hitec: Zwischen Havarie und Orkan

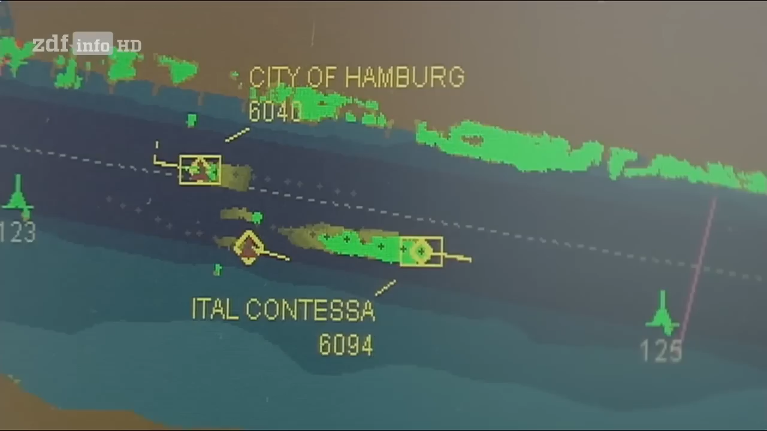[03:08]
Dabei sendet jedes Schiff über zwei UKW-Kanäle Informationen wie Name, Kurs und Geschwindigkeit.
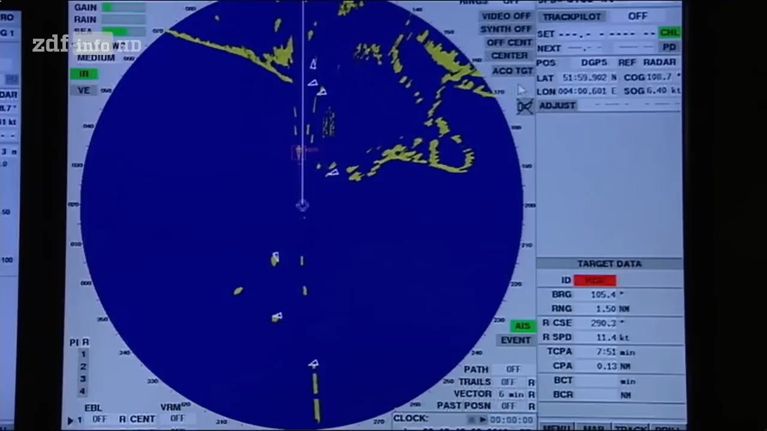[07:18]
Die Idee des Simulators ist natürlich grundsätzlich,
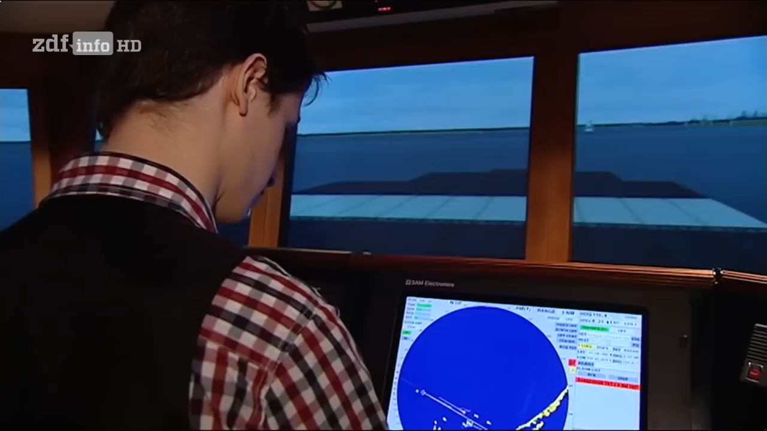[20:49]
Im Simulator in Warnemünde laufen die Studenten auf der virtuellen Ital Contessa mittlerweile den Hafen von Rotterdam an.